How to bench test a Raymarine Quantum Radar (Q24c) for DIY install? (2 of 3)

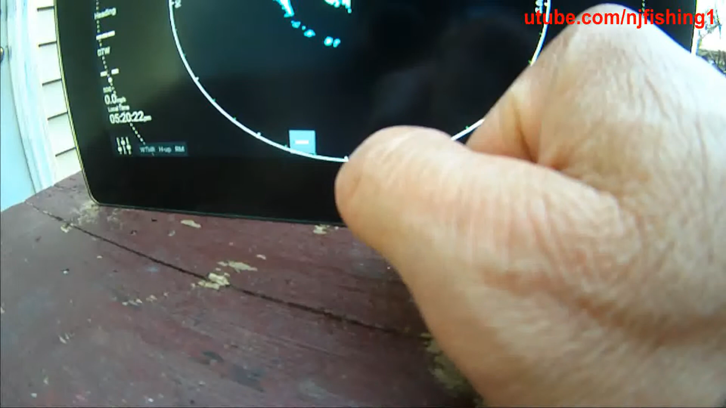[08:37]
Increase the range, decrease the range. So this is 1 16th of a mile.
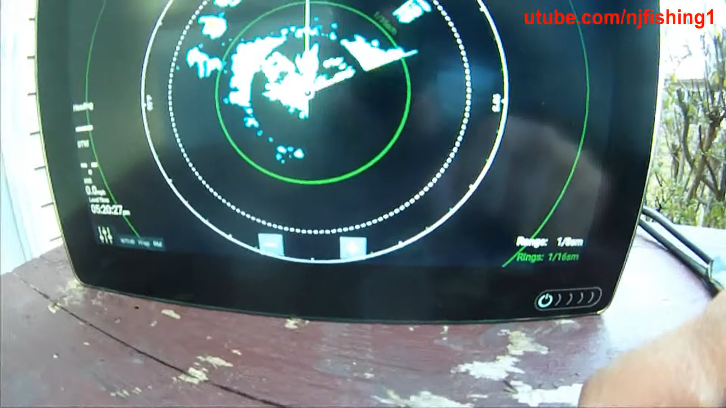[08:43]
And it's scanning. You know, so. There's some solid thing here.
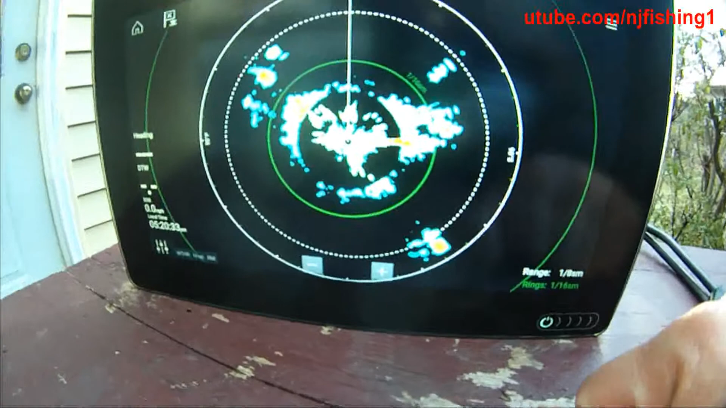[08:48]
Um, red color. That's, uh, the bench testing thing.